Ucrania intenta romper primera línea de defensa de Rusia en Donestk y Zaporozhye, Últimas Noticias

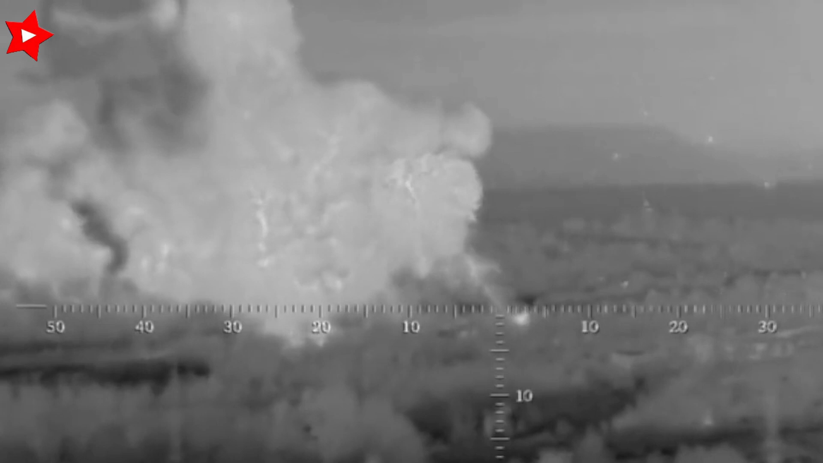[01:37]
formaciones del grupo de tropas Nieper atacaron el lugar de despiegue temporal de una de las unidades de las fuerzas armadas de Ucrania.
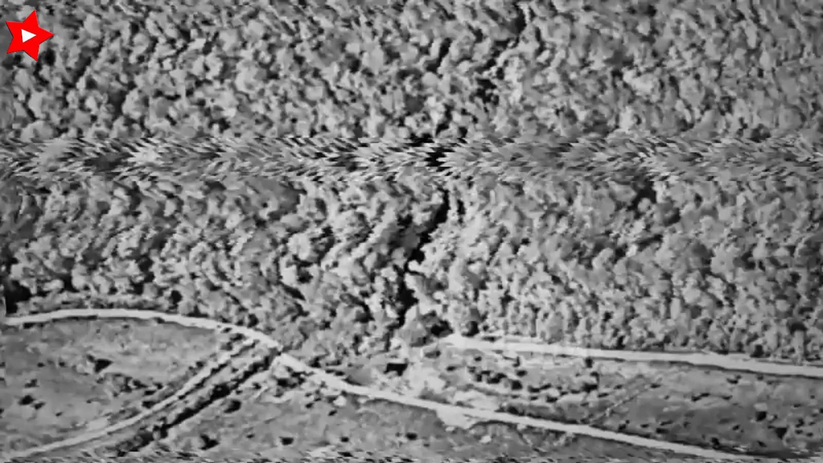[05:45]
la montura de artillería autopropulsada Wosdika y el vehículo de combate Grad MLRS fueron destruidos en estas áreas.
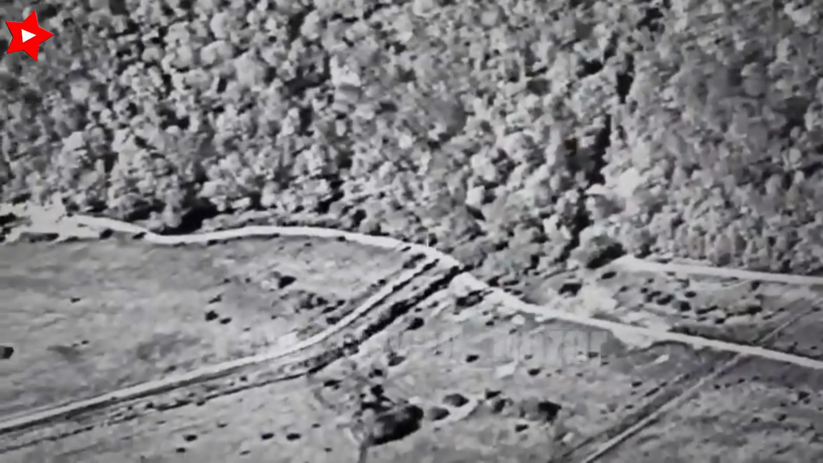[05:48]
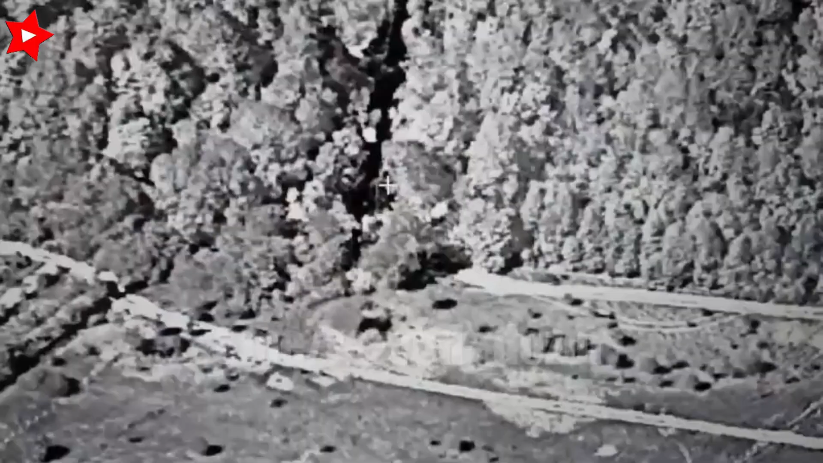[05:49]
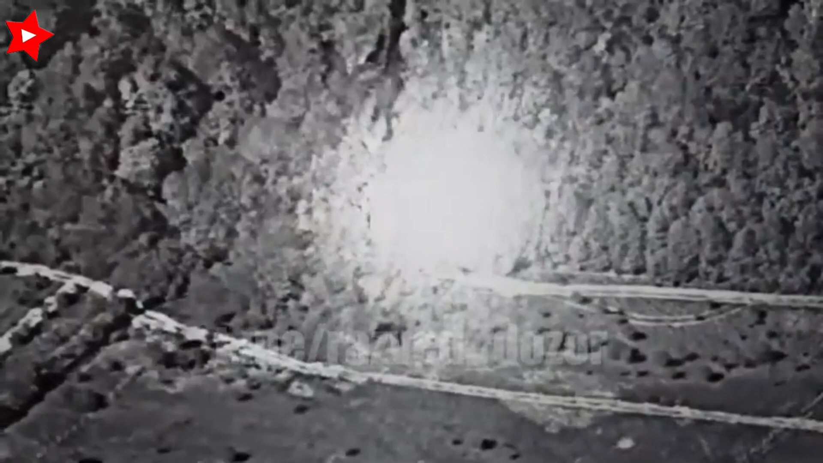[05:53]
Los depósitos de municiones de las brigadas mecanizadas 11 de artillería y 65 de las Fuerzas Armadas
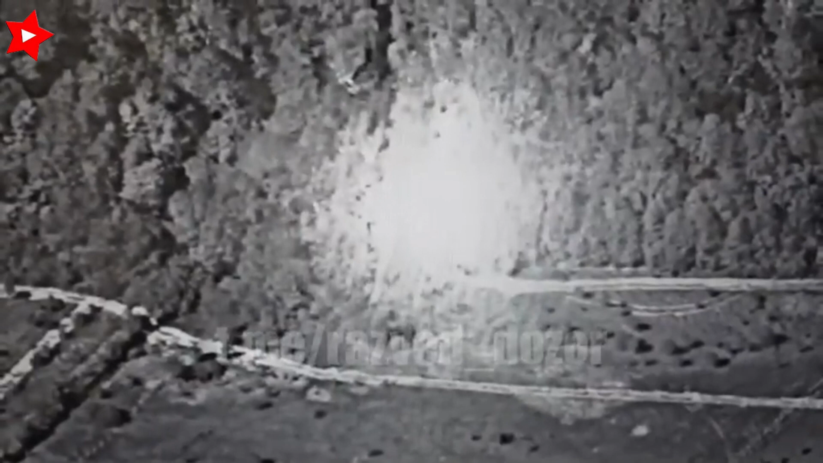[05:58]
de Ucrania fueron destruidos en las áreas de los asentamientos de Temiroka y Probrasenka en la región de Saporoshe.
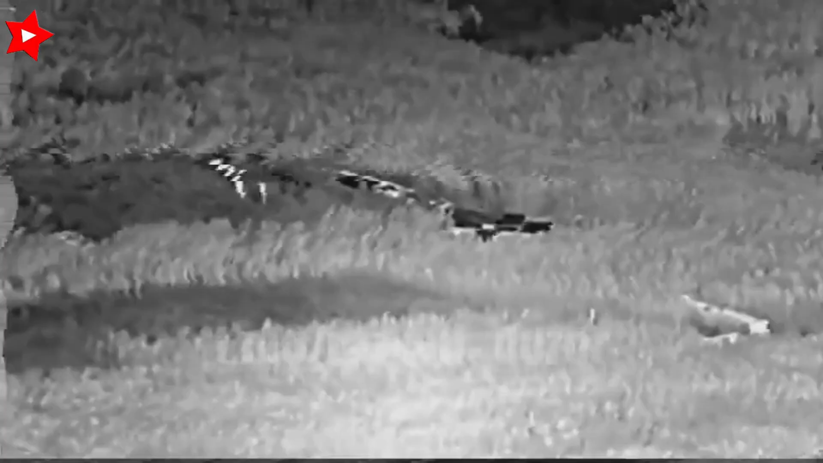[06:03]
En la dirección de Kersan, como resultado del daño por fuego,
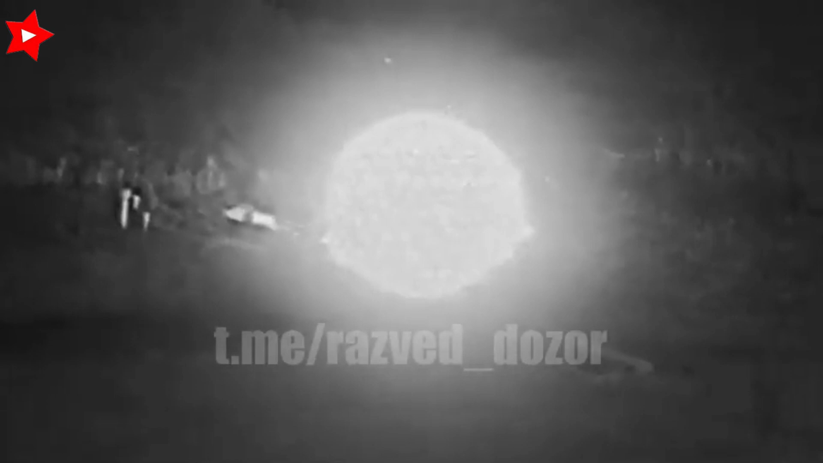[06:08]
hasta 20 militares ucranianos, dos automóviles y un montaje de artillería autopropulsada Wosdika fueron destruidos.